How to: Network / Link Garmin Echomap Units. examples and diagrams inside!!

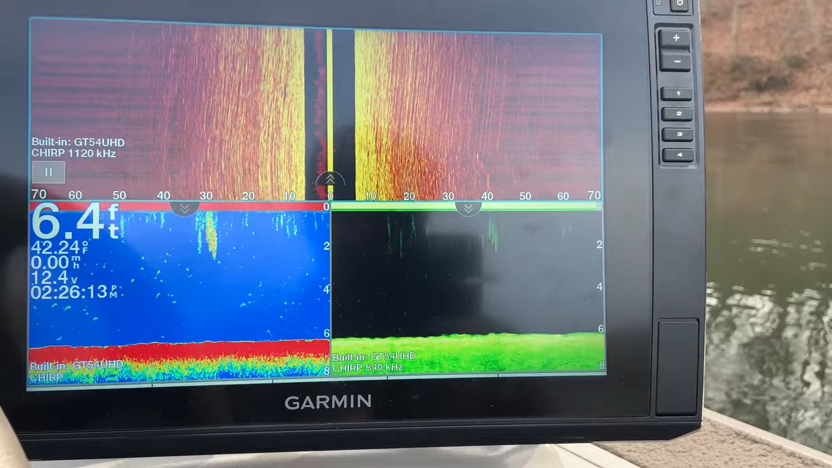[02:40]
On screen: depth 6.4 ft, water 42.24°F
All right, guys, we're out here on the water now, and I wanted to show you what can actually be accomplished when you have your units networked. I've got a 126 Ultra here and then a regular 93 SV Plus, as well as another 93 SV Plus up at the front.
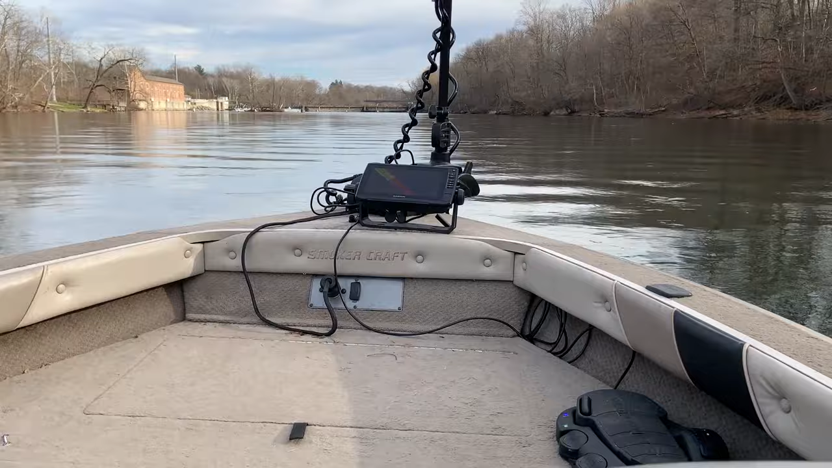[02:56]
So this is a non-UHD unit.
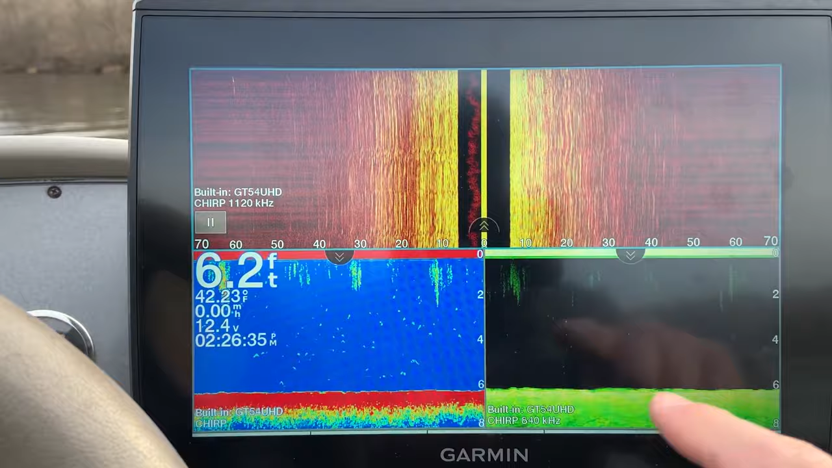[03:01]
On screen: depth 6.2 ft, water 42.23°F
This is a UHD unit, and you can see we are running a GT54 UHD transducer. But what I wanted to cover first are waypoints and how it can share waypoints.
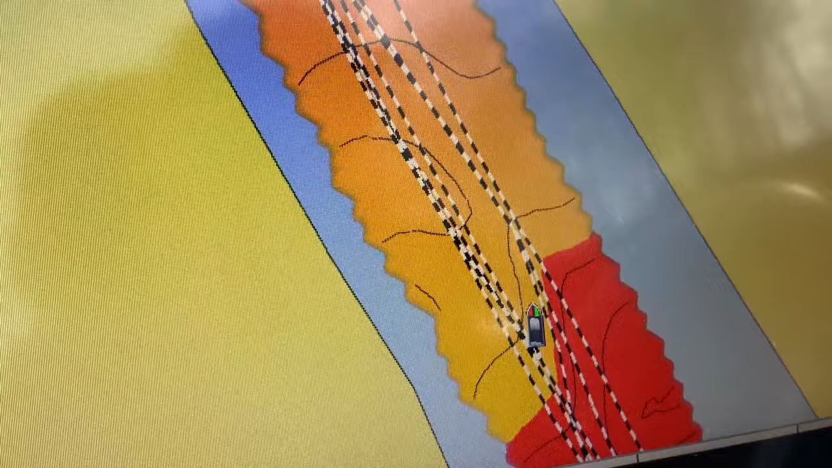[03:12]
As you can see, this section of the river that we are on, I do not have a waypoint right here. So say I wanted to create a quick waypoint,
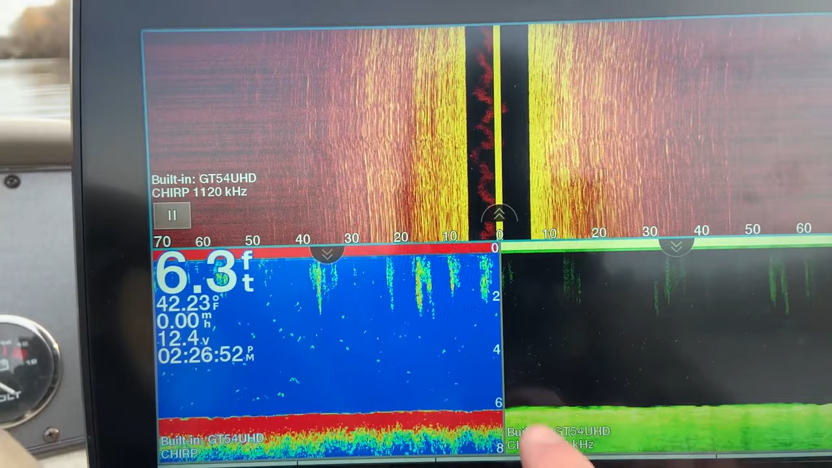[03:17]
On screen: depth 6.3 ft, water 42.23°F
hit my mark button, I created 234, and I can hit back.
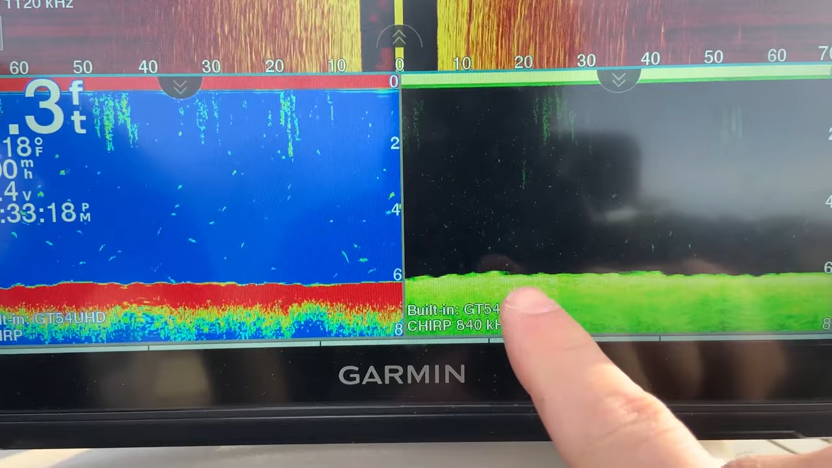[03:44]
So I have a GT54 UHD transducer connected to my EcoMap Ultra 126 SV here.
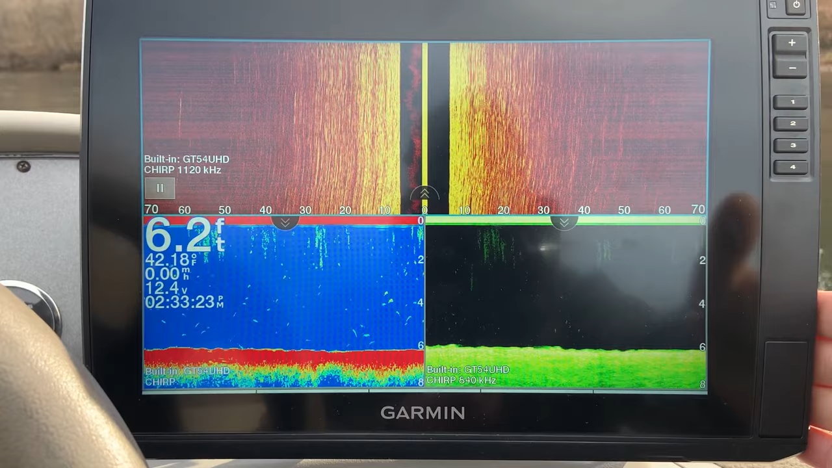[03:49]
On screen: depth 6.2 ft, water 42.18°F, speed 0.00 mph
This 93 Plus has no transducer connected,
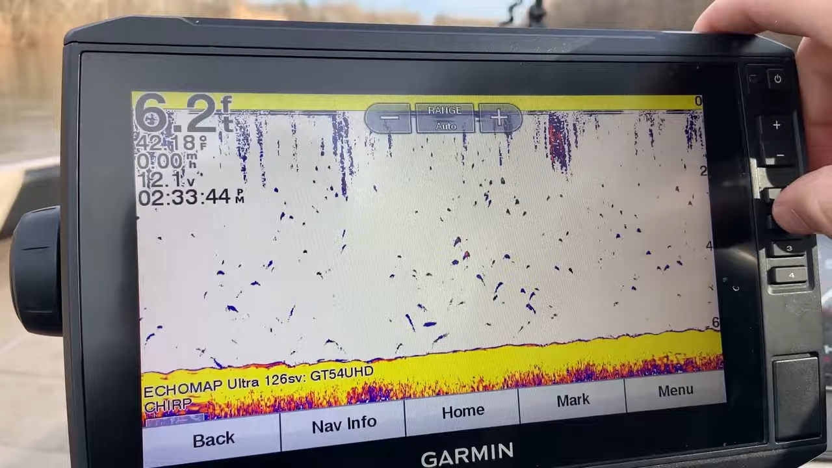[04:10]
On screen: depth 6.2 ft, water 42.18°F
the CV52 transducer that's on my trolling motor.
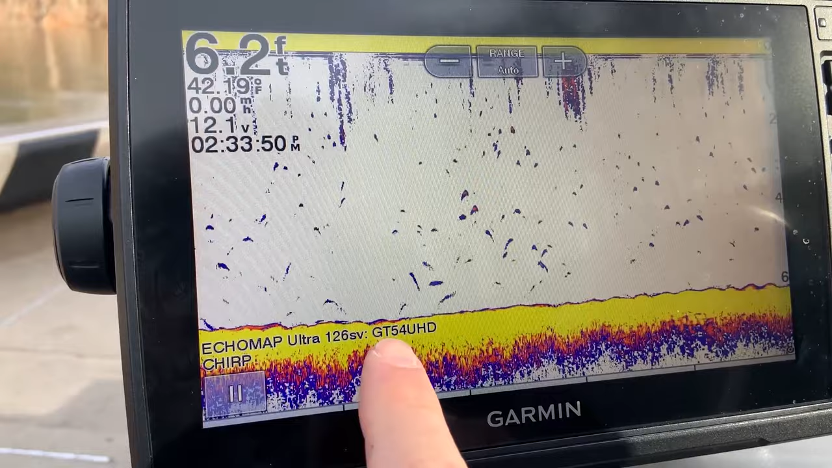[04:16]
On screen: depth 6.2 ft, water 42.1°F
As you can see right now, it's reading off of my GT54 that's in the back.
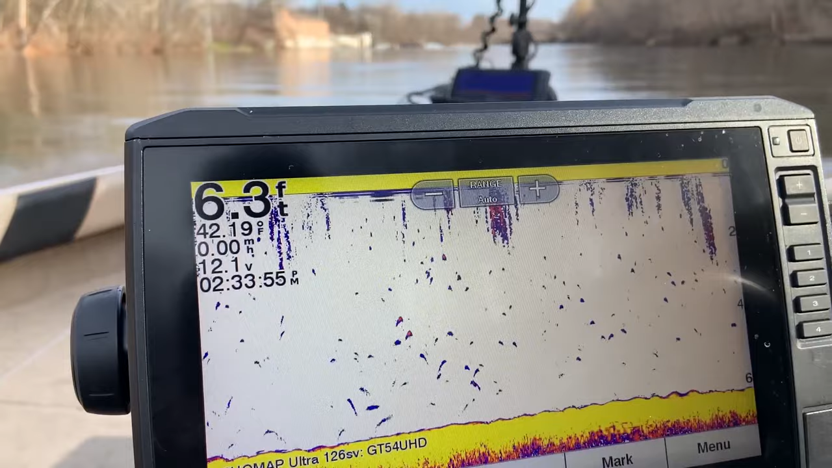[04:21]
To select those different sonars, again, go to your menu key, sonar setup, and then your source.
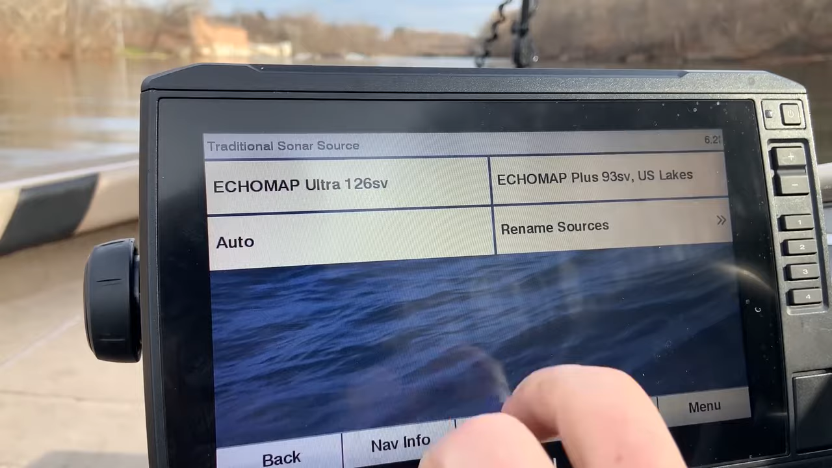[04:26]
I click my EcoMap 93 Plus, and then I can go back to my sonar screen.
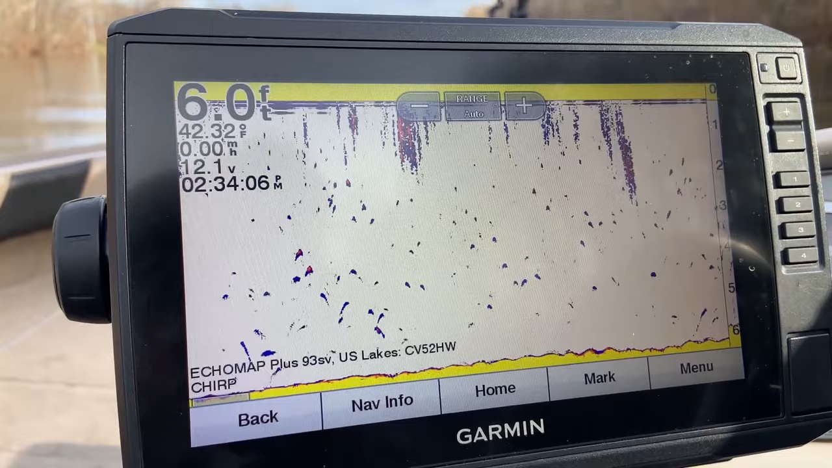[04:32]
On screen: water 42.32°F
And now you can see new sonar is loading,
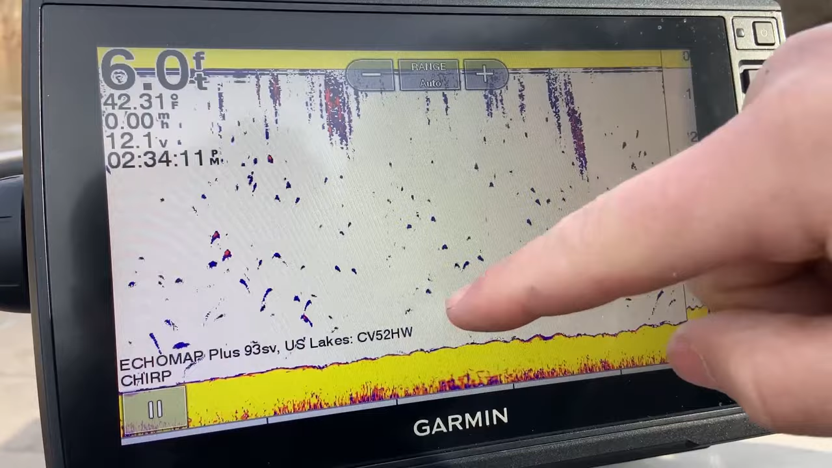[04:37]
On screen: depth 6.0 ft
and it is reading off of the CV52 from the 93 Plus up front.
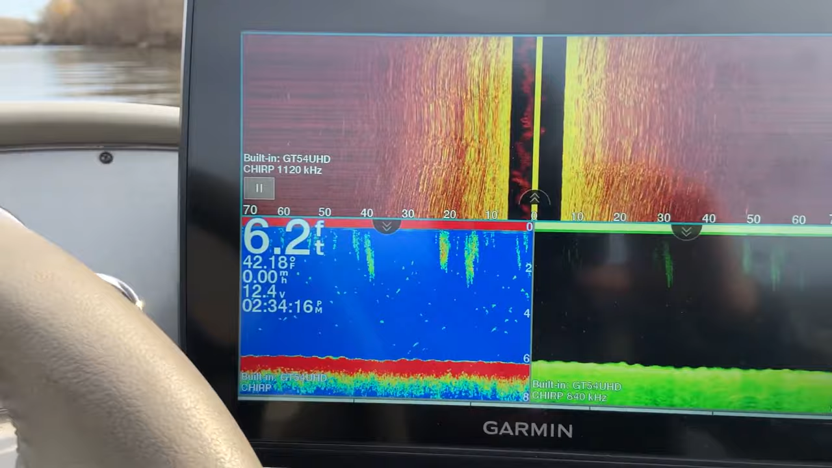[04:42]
On screen: depth 6.2 ft
And this works on all the screens. So say I wanted my down view to be reading off of the CV52 up front. I can do the same thing, click on this one, hit my menu button,
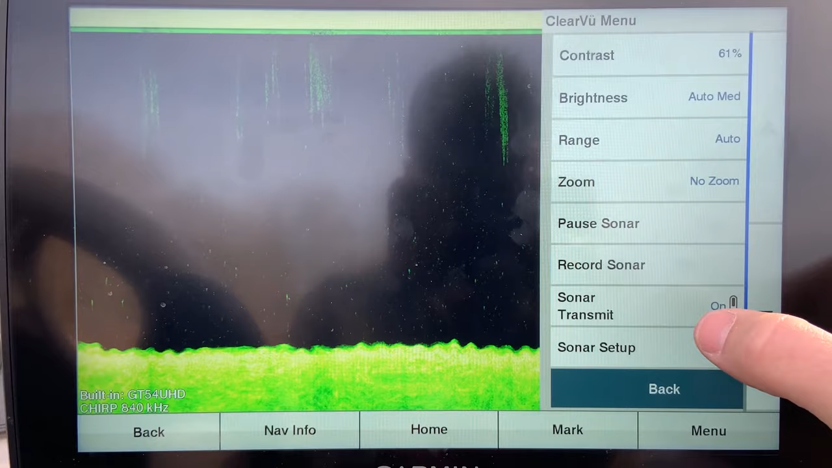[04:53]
go into sonar setup, hit source, and click my 93 Plus.
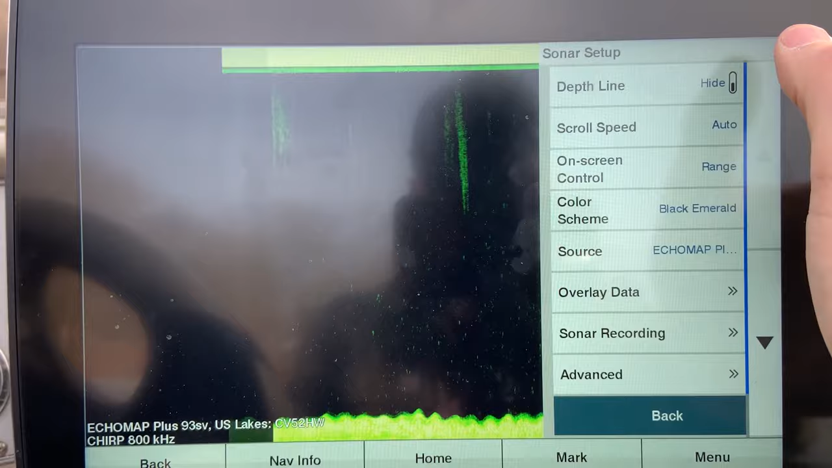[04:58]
Hit back, hit back.
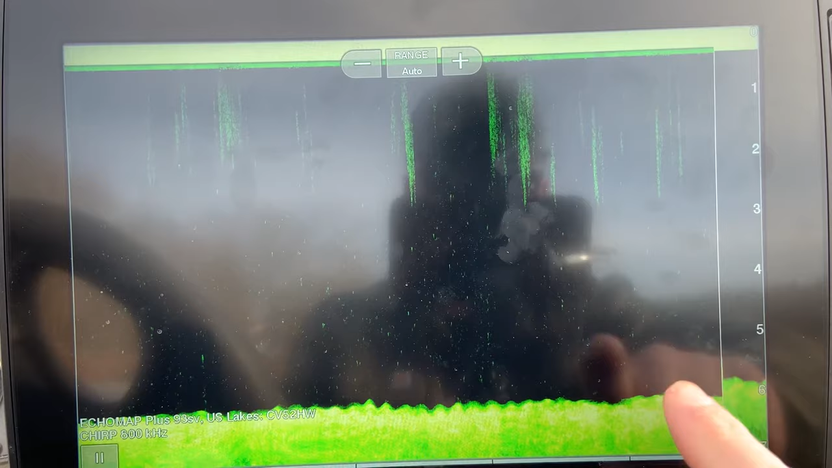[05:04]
And as you can see, new sonar readings are being loaded from my CV52.
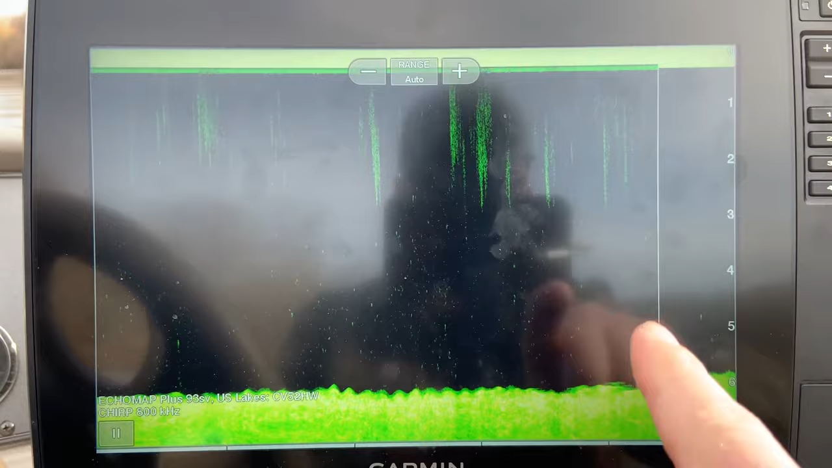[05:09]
So this unit is actually reading off of the front transducer right now. And that trick will work on any of these screens.
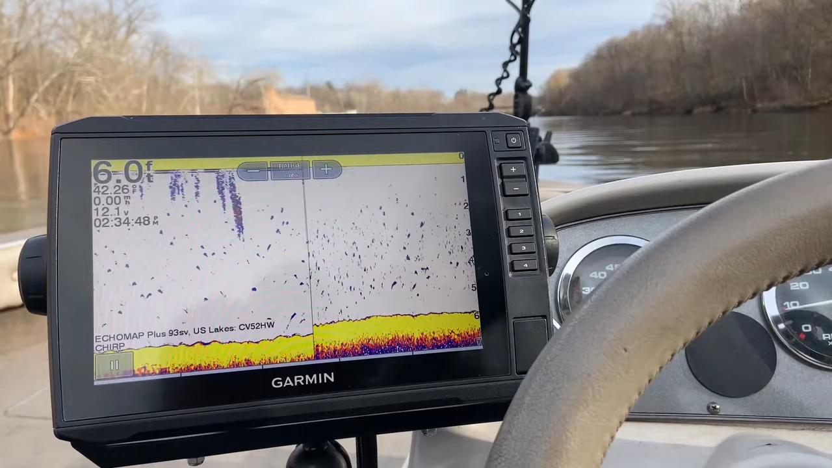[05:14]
On screen: depth 6.0 ft
So you can really pick and choose which ones you want to read where.